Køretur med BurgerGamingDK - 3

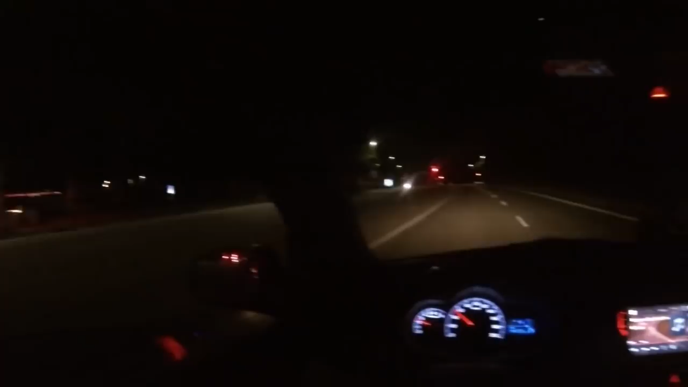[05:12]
Der er mange, der siger, at der kommer til at ligge en Carl's Jr. der. Og Carl's Jr. det er ligesom, I ved, Burger King og McDonald's. Jeg tror faktisk den tætteste Carl's Jr. der er, det er nok inde i København. Men ellers så har de vist også en i Jylland.
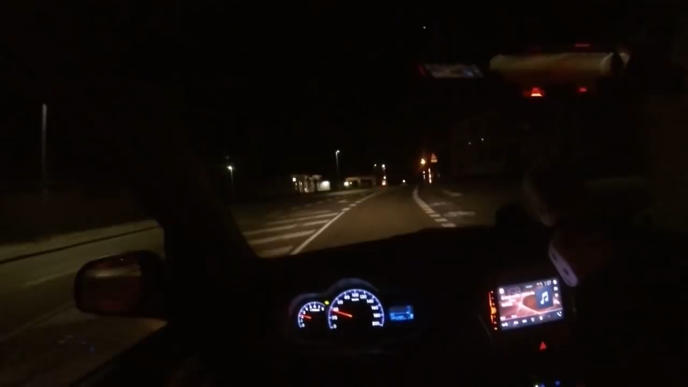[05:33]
Der er nogle Poul Møller lastbiler der. Men altså, I kan se,
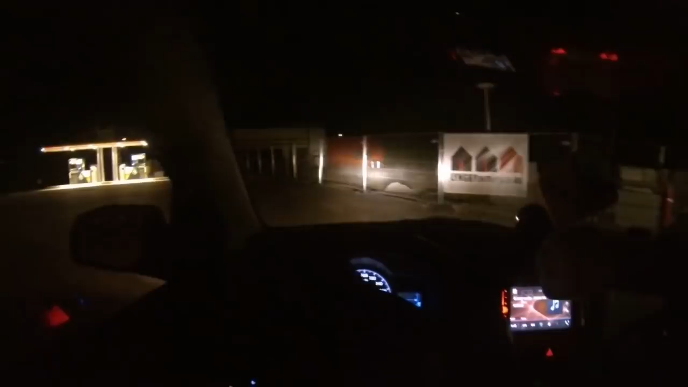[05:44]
der foregår stadig ting her, men hvem ved, jeg kunne faktisk være i gang med at filme lige nu. Hvad skal man sige, en bygning, som
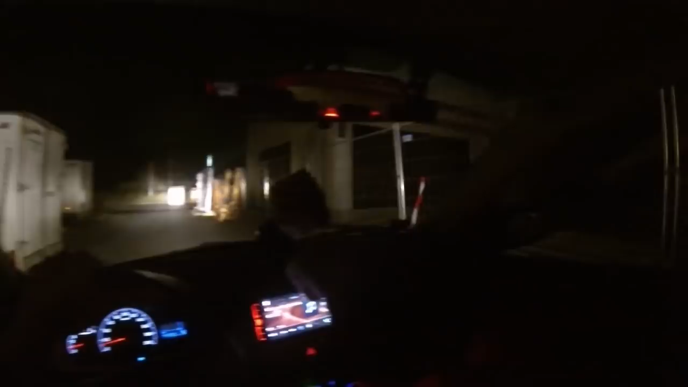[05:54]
det næste stykke tid kommer til at lave rigtig meget, hvad skal man sige, rigtig god mad.
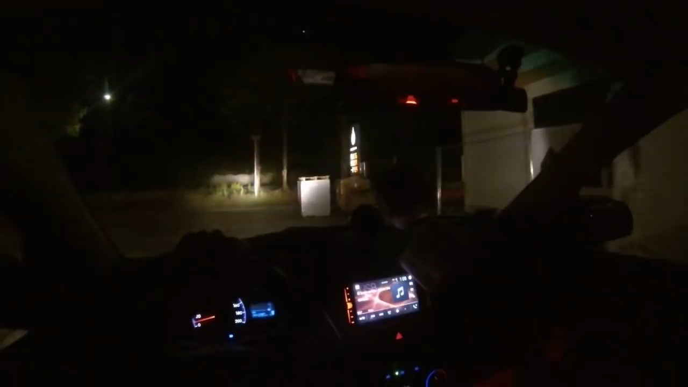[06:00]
Det kunne godt være, altså det er som om der er lidt ekstra plads her bag ved bygningen, hvem ved om det er en drive-in.
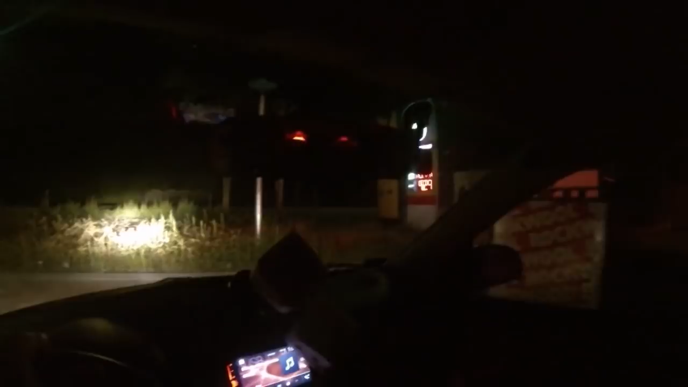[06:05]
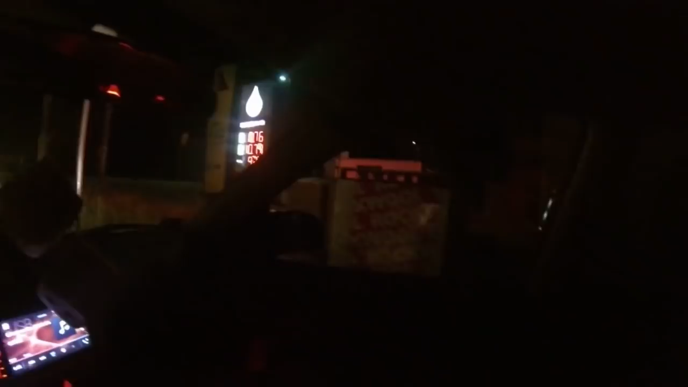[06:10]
Altså det skulle godt være i fremtiden, at hvis jeg parkerer her, så holder jeg og spærer for alle dem, der skal i drive-in. Eller skal ud i drive-in selvfølgelig.
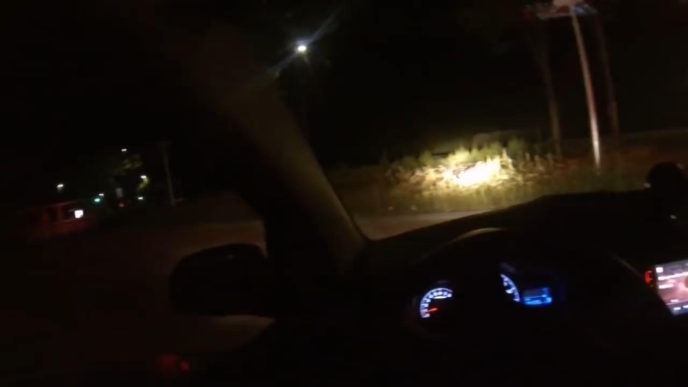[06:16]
Så ja. Men det er den nye Netto, der ligger her også i øvrigt. Og så er der også kommet en ny tankstation her, som er lidt sjovt, fordi at lige da de har lavet den nye Netto her selvfølgelig,
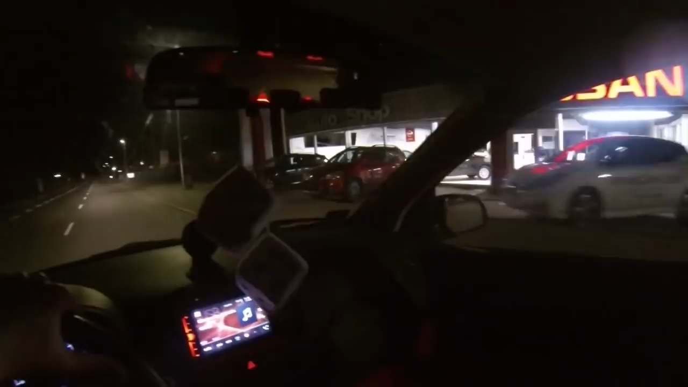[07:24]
Vi har da også en synsal, selvfølgelig har vi det. Den ligger lige der. Og politistationen, den ligger dernede.
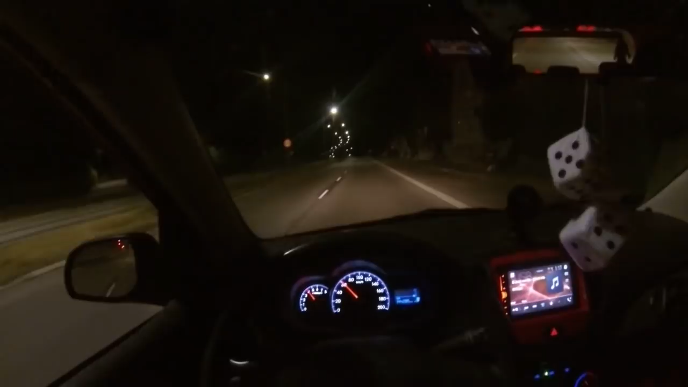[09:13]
Velkommen til Bilbyen. Og det er ikke engang løgn. Det står på det blå skilt lige der. Bilbyen. Okay, er der en om bagved, jeg kender? Eller er der en, der også er ude og køre tur? Eller er det politiet?